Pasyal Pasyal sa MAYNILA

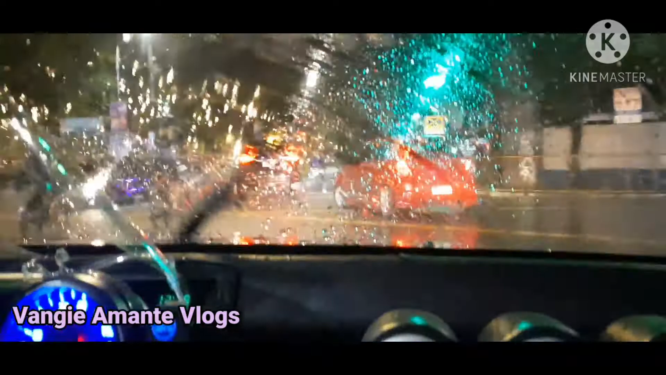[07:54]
Nabuta na kami ng ulan. Ayan na si Bagyong Rolly. Dumating na siya. Kasi maulan na. Ayan po. Ang Bonifaceous Rine. Ang ganda ng ilaw, o.
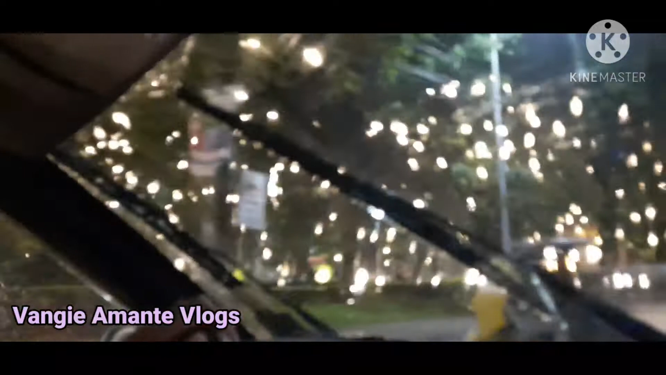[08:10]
Parang mga halitap-tap na kumikislap-pislap. Ang ganda talaga ng ilaw. Sayang lang. Hindi kami nakapunta sa mehan. Gardens. Close.
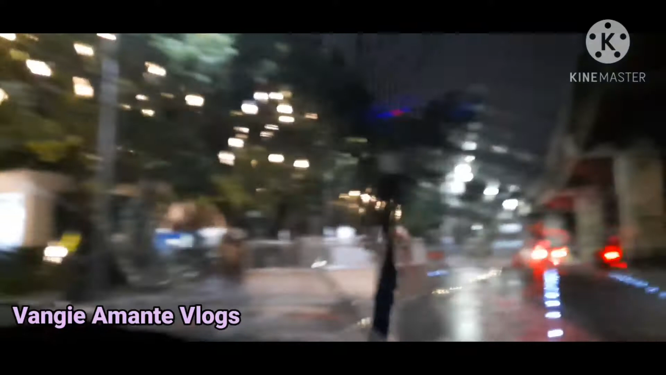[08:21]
All see. Pati yung kalsada dito. Sosyal na. Meron ng... Tawag din sa kalsada niya. Sa ilaw. Ilaw sa kalsada. Ah, basta yun.
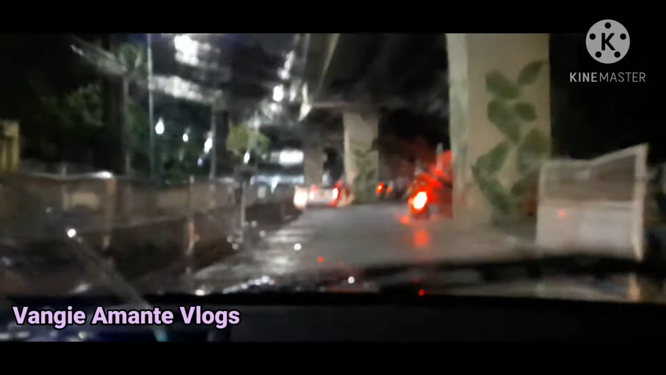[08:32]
May light sa kalsada. So, this is it guys. Pauwi na kami. Masaya ko. Kahit pa paano na hindi po kami nakapunta sa mehan. Guys, din namin ang pasukan.